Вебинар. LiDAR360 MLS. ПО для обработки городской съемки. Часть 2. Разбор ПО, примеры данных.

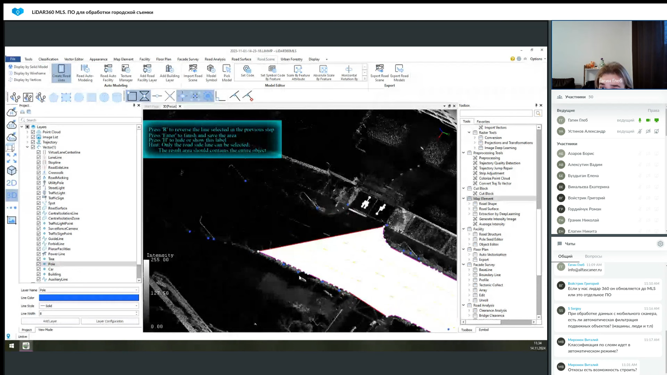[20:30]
и вот здесь вот тот начало плотного облака точек.
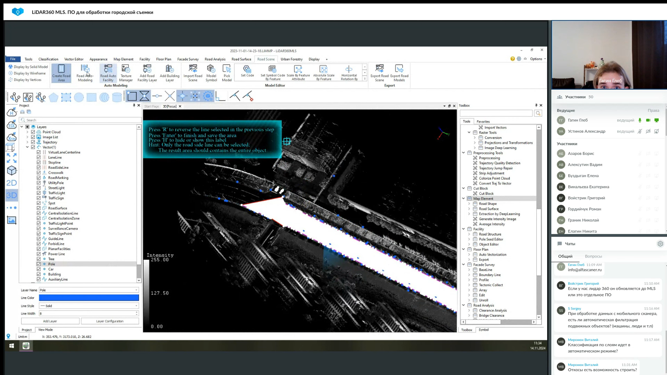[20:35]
И после чего мы можем создать на основе этого, точнее запустить операцию для автоматического создания слоя, который будет дублировать всю эту информацию. Но будет он полностью векторный.
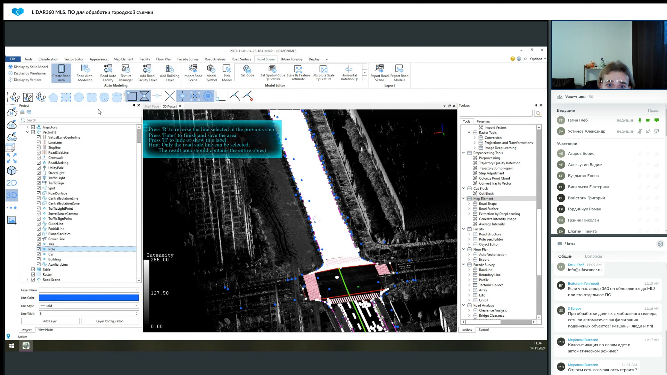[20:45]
Таким образом мы получаем следующее после выполнения этой операции.
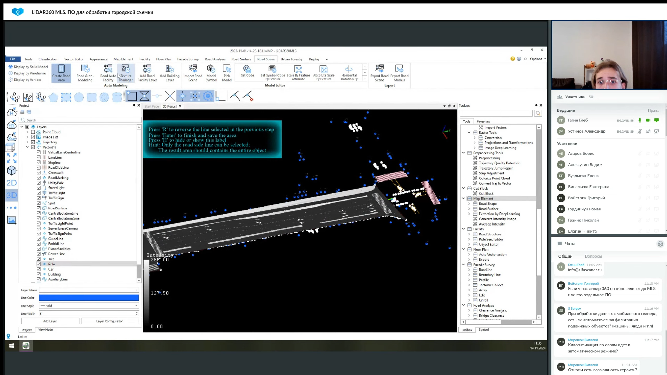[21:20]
какие элементы будут создаваться, какие не будут.
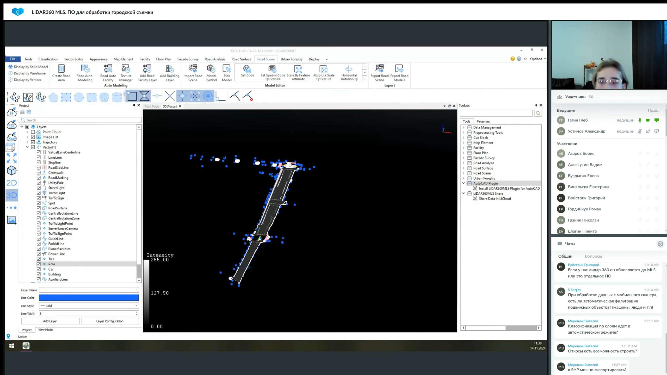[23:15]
И для примера мы, допустим, выгрузим векторный наш слой. В принципе все.
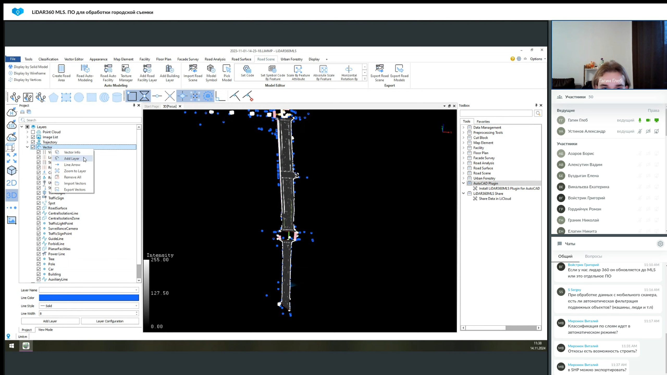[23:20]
Import vectors. Мы выбираем слои, которые нас интересуют для экспорта. И создадим здесь папку.
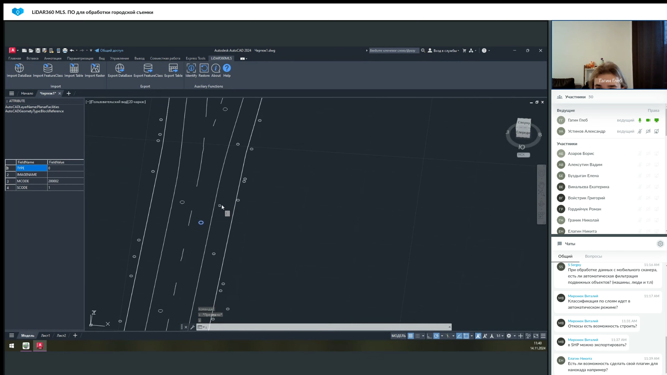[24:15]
Как видите, она для всех различная и так далее. Вот эти точки, в которых есть кружочек.
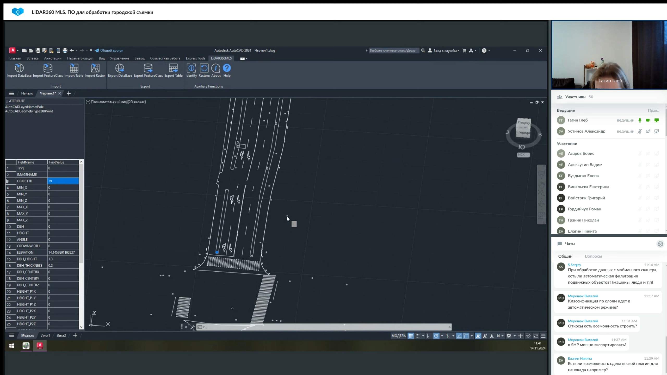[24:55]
который будет им присвоен уже внутри автокада.
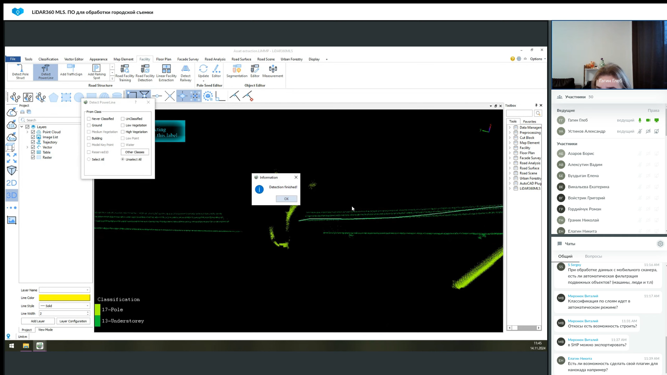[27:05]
Линии, они следуют не между, точнее, они действуют не в одном провисе, а они переходят между ними. То есть, таким образом, вы выделяете на первом столбе кабель и он будет продолжаться до тех пор, пока там не появятся какие-то помехи. Вот, допустим, вот такой разрыв и так далее. То есть, эти линии, они могут следовать, допустим, вот через весь,
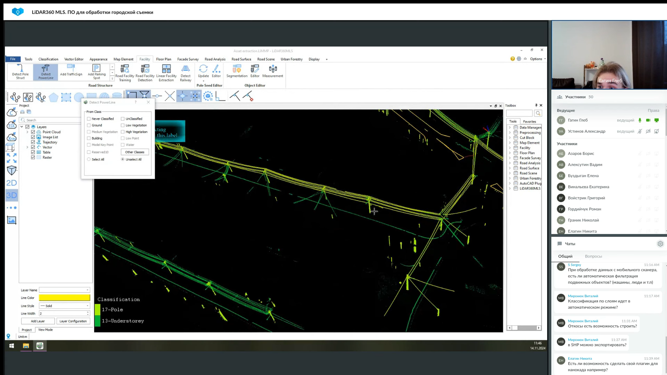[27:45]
весь вот этот массив кабелей и таким образом кабелей. И таким образом вы просто ускоряете свою работу. Очевидно, надо проверять за этим поиском линии, потому что где-то данные прерываются, где-то они просто начинают беситься, потому что плотность точек довольно низкая получается в этом датасете конкретном. И, в общем, эти данные, их надо перепроверять, но все равно это идет в сторону оптимизации каких-то рабочих процессов,